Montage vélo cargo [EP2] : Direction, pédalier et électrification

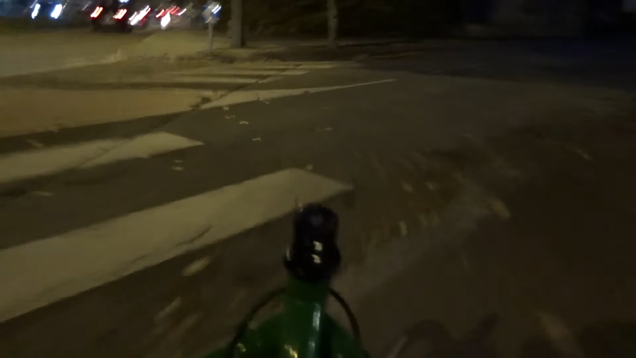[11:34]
Oui. Il y a la bordure, là, fais gaffe, hein.